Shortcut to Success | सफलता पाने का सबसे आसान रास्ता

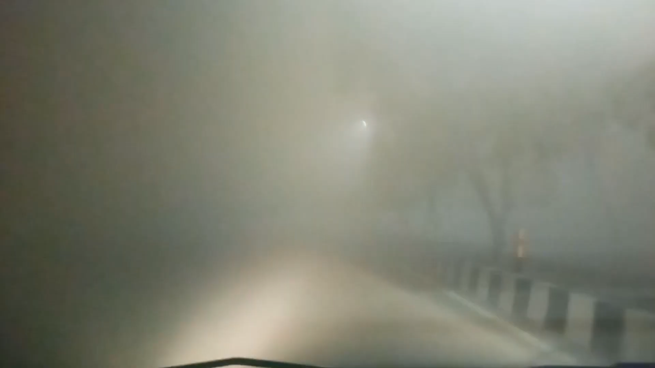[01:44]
کوہرا چالو ہو گیا فاغ چالو ہو گیا اور دیرے دیرے وہ فاغ گہراتا گیا
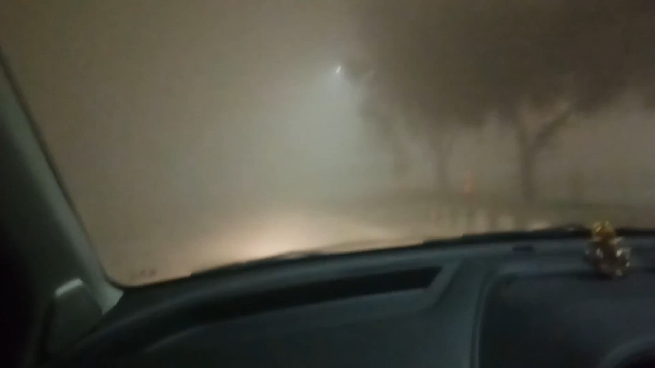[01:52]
کچھ دیر کے بعد ایسی ستھیتی ہو گئے کہ کچھ بھی دکھائی دینا بند ہو گیا اب سمجھ میں نہیں آ رہا تھا کہ ہم کریں تو کریں کیا راستہ نہیں دکھائی دے رہا تھا راستہ نہیں سوجھ رہا تھا لیکن پھر بھی ہم دیرے دیرے بڑھتے رہے